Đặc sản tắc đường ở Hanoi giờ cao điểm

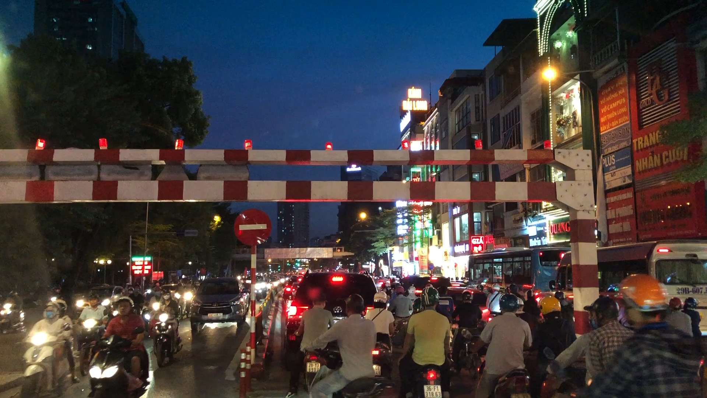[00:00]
cho anh em thưởng thức đặc sản. Ôi giời, ông lại quên hung bật đèn này. Đặc sản tắc đường ở Hà Nội nhá. Đây, hôm nay tôi đi từ trong phố ra. À, kinh khủng luôn. Bình thường tôi chả đi đường này cái giờ này bao giờ. Đấy, và đặc biệt là từ ở trong phố ra. Đấy, thường thì là các cái công ty, những người mà người ta lên phố người ta làm việc, bây giờ người ta ra ngoại ô hoặc là ra cái vòng xung quanh để
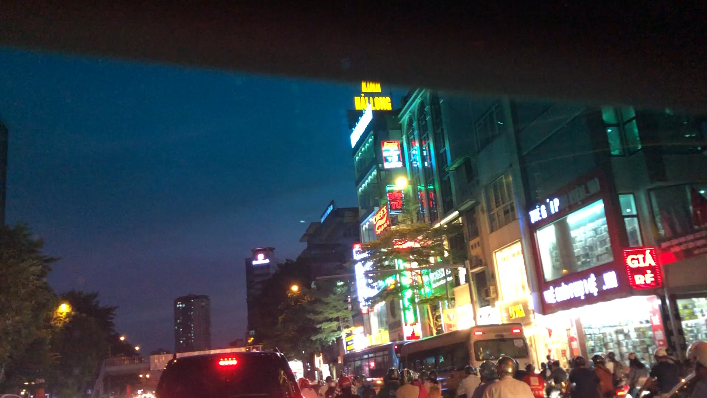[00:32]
mà về nhà, thì thường là cái chiều ra này và buổi tối thì sẽ tắc, tức là buổi chiều. Bây giờ là 5:59, 6 giờ. Đấy, còn cái chiều ngược lại thì lại vắng hơn. Đấy, chiều ngược lại, chiều đi vào trung tâm thì lại vắng hơn. Đấy, thường là thế. Còn buổi sáng ra thì lại đường từ ngoài này vào rất là đông. Chiều thì ngược lại. Cho nên là đấy, nhìn này. Đấy, một bên thì vắng, một bên thì đông. Lúc nãy trên cái cầu nhìn xuống mới khủng khiếp.
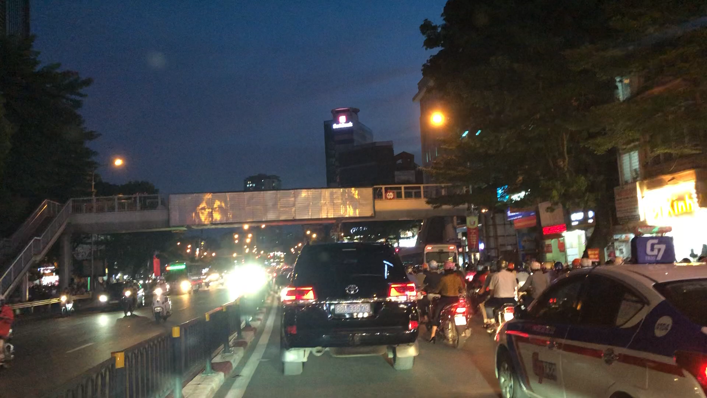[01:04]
Lát nữa sẽ lên cái cầu ở ngã tư Sở cho mọi người xuống, mọi người xem. Đây là đường Tây Sơn nhá. Rồi. Đấy, cho anh em thấy, anh em đặc biệt là những anh em ở ngoại thành, ngoại ô. Để, ngoại thành thì ở các tỉnh để xem là đặc sản Hà Nội nó như thế nào.
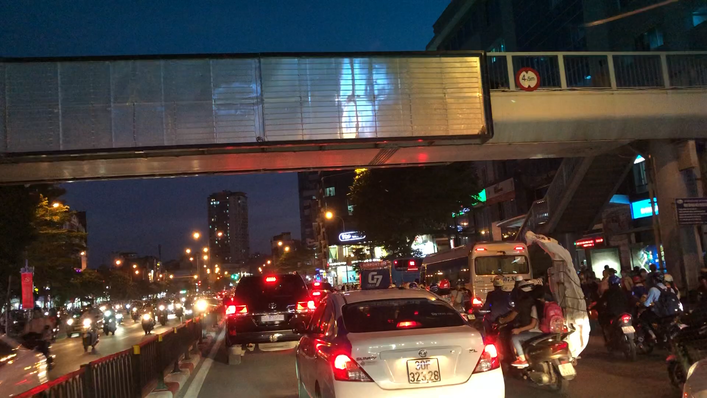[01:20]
Đi nó khổ lắm anh em ạ. Đấy, xe ô tô thì đi với tốc độ 1-2 km/h thôi. 10 km/h thôi.
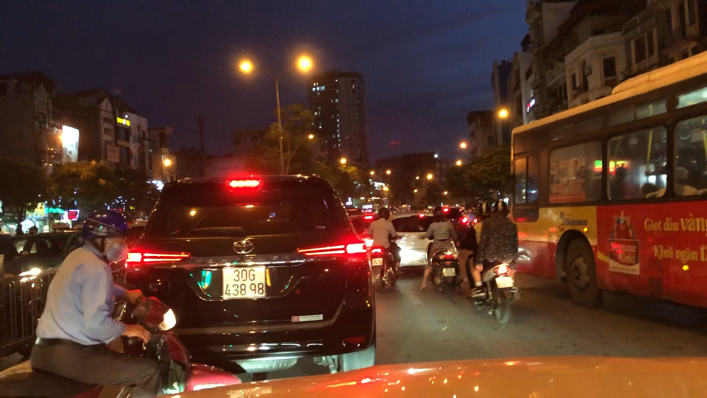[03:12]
Đấy, ông Fortuna này, Fortuner to. Đấy, Hà Nội không vội được đâu. Hà Nội là không vội được đâu anh em ạ. Đấy, bây giờ là đi đến ngã tư Sở nhá, ngã tư Khổ, tôi hay gọi là ngã tư Khổ, ngã tư Sở.
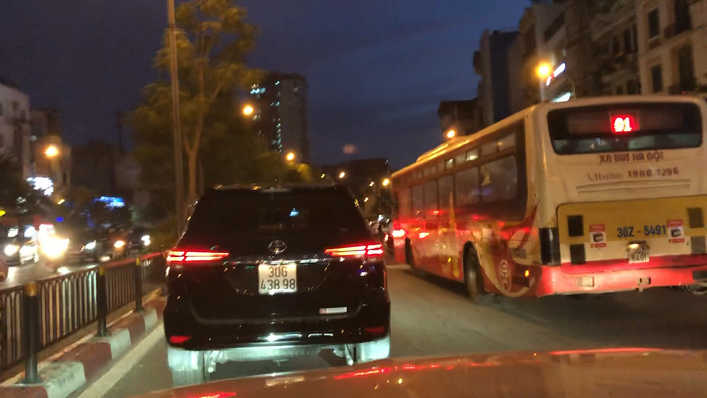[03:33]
Ngã tư Khổ này cách Hồ Hoàn Kiếm khoảng độ 6 cây, 6 km hoặc 5 km gì đó.
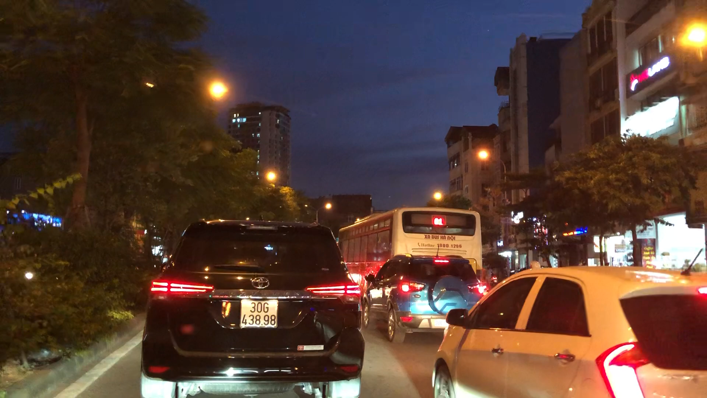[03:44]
Đấy. Đấy. Rồi bám đít ông này. Đấy, ông trắng này đang định chèn đầu này. Đấy. Ông này cho ông chèn đầu đấy. Có cho lên không? Thôi cho lên nhá. Cho lên. Cho chèn.
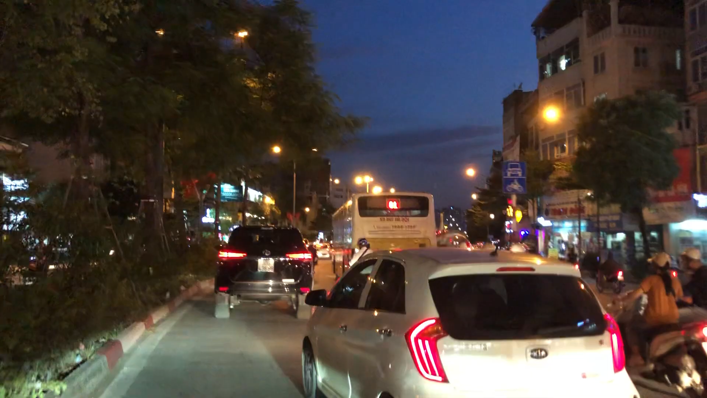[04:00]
Xe mình to thì mình lên mình đè cho phát thì thấy ngay, nhưng mà thôi.
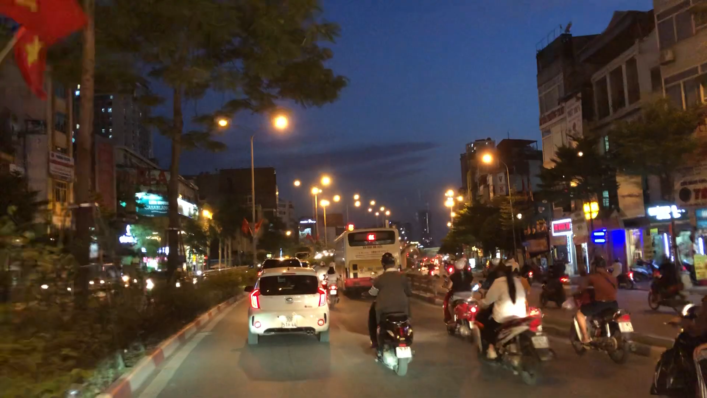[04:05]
Nhường xe đường là phải đường đông thì phải nhường nhịn nhau thôi. Cố gắng kiềm chế, rèn luyện tính kiên nhẫn. Rồi bây giờ lên cái đỉnh dốc này xong rồi xuống rồi nhá, mọi người sẽ nhìn nhá. Đấy, như đoạn này như này là ngon đấy, như này là ngon đấy,
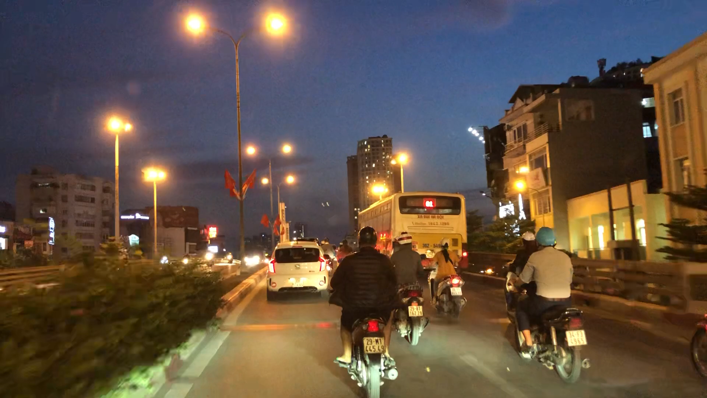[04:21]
tại vì chỗ ngã tư Khổ này là tắc khủng khiếp này, bên kia vẫn thoáng đấy, thấy không? Rất nhiều người quên bật đèn. Bọn cảnh sát giao thông thấy nó bắt chết.
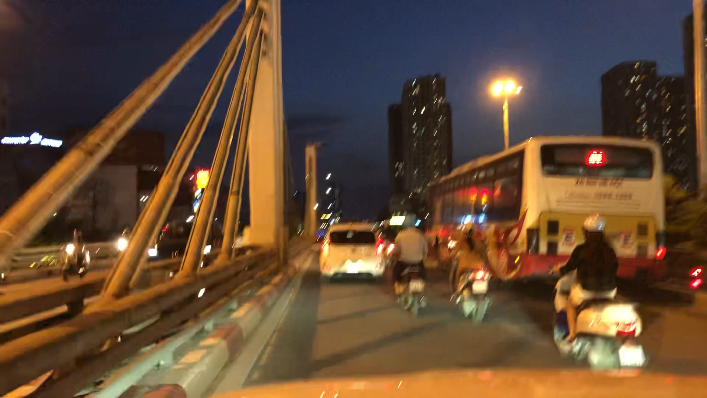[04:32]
Cho nên là đi cái xe VinFast này thì nó bật đèn tự động. Cứ để chế độ auto, tôi từ lúc mua ra cứ để chế độ auto cho nó tự bật lúc nào thì nó bật. Thành ra mình không bị quên nữa. Ngày xưa tôi ở đây.
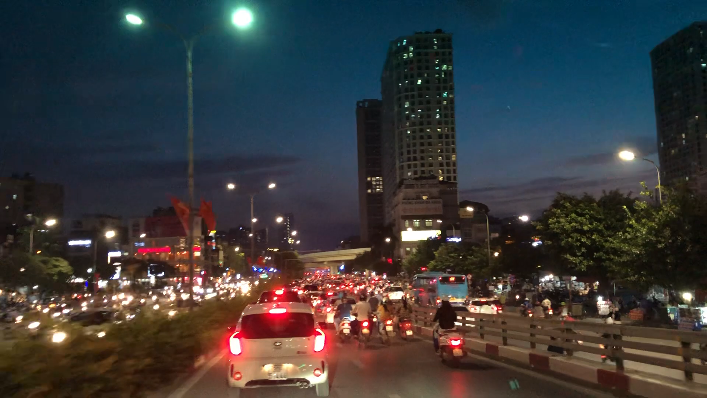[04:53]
Đấy, yêu chưa. Đấy, như này là rất là ok đấy. Chứ bình thường đoạn này là hơi bị hơi bị đông. Đấy, nhìn từ trên xuống nhá. Đấy, mình đang đi hơi bị ông xe buýt này, ông ấy khiếp quá. Đấy, ông ấy đang chèn mình.